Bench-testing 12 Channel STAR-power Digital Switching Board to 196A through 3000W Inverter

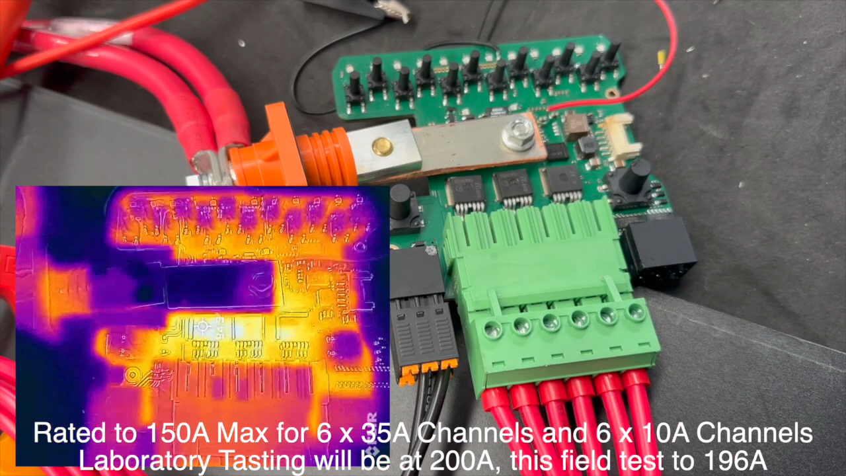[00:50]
that it's running fine a little bit of a jury rig there just for us to take all the temperatures we have no heat sinks on it at the moment so it's a raw test
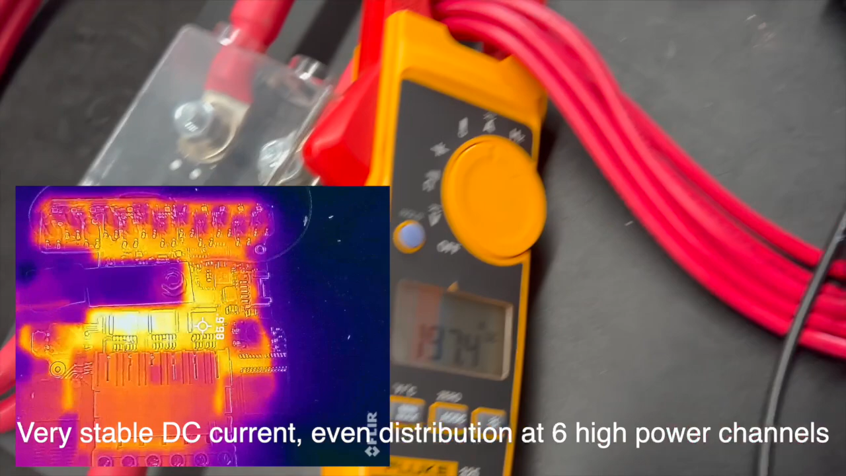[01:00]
we're rating the unit 150 amps but there we are pulling through our star power switch digital switch 196 amps how good's that